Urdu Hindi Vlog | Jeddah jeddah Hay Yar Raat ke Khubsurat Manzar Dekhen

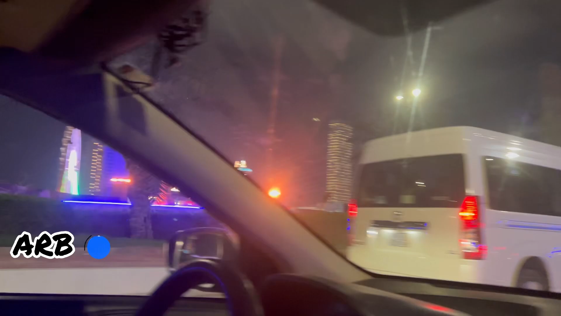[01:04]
के साथ शेयर किया जाए और यह सड़क है और सड़कों के उपर भी फ्लाइट एलेडी लगी हुई है जो के जिन पर इश्तिहारा रात वगरे चलते रहते हैं सो दोस्तों इस वीडियो को जादा से जादा शेयर करें और अगर चाक को यह
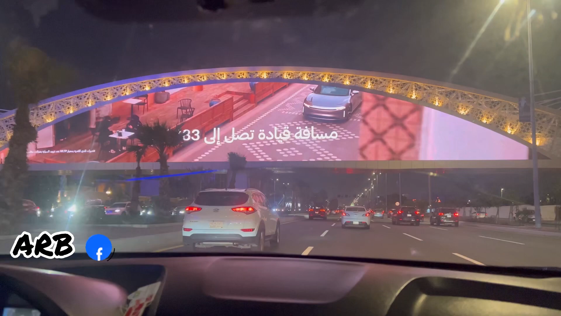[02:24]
देखें यहां पर काफी तादाद में गाड़ियां होती है लेकिन हारन जो होता है न वो आप लोगों को सुना ही नहीं देता है और यकिनन
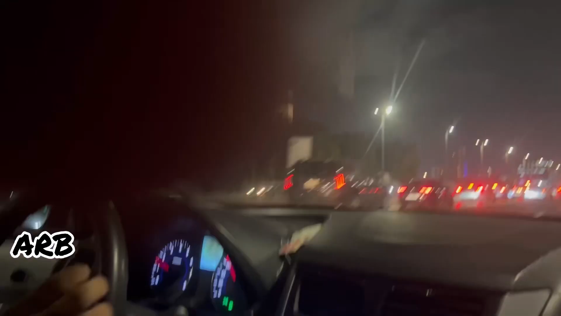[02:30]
यहां पर जो होना मतलब लोग रहते हैं यह चीज नहीं बिला वज़ा जो होना हारन नहीं बचाते